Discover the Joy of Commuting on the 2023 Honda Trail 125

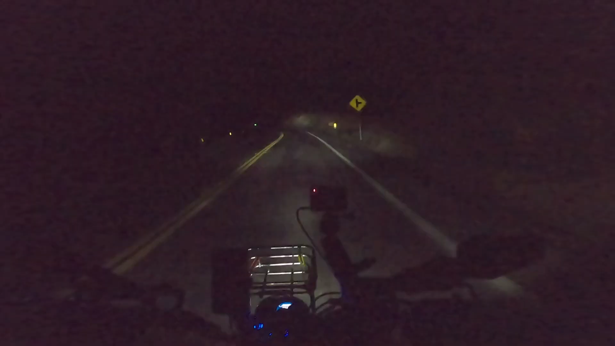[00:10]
Good morning folks. Welcome back to the channel. It is 5 a.m. and we are on our way to work. Now this is a lot earlier than I would normally leave, but since we can't take highways on Booger, we're down to surface streets and it's a 51 mile trip to work. I'm trying something different with the audio this morning. That strategy is called Don't Mess Up. Is it working? I guess we'll find out when I edit this.
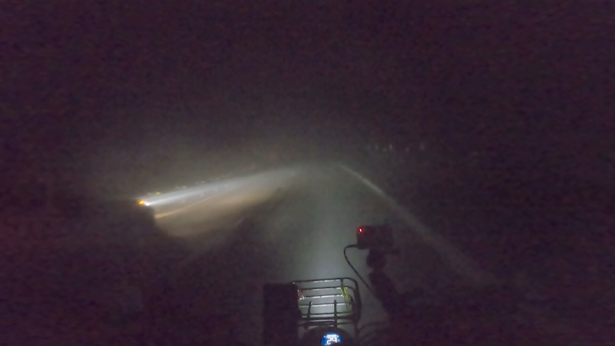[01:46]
I know there's a road here somewhere.
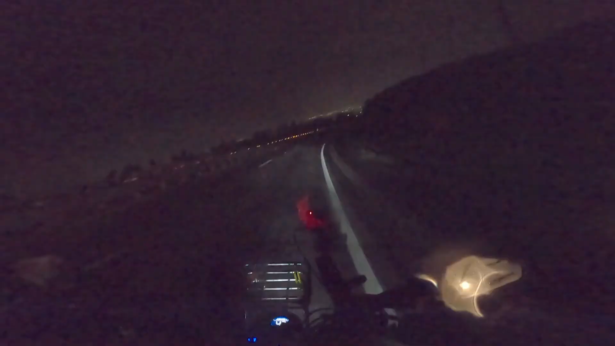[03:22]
I wouldn't say this is the most pleasant commute I've had in a while.
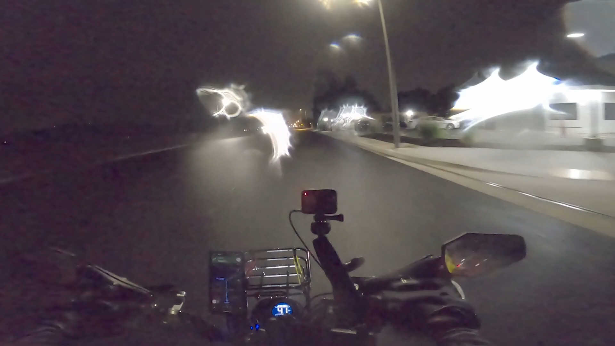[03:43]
I really don't know if you can see out of this camera or not. I'm doing my best. I can barely see out of my visor. I didn't bring anything to wipe my visor with. Hey, Odin, if you're listening, how about you get some of them little wipey things for my finger on these gloves so that we can just like whoop.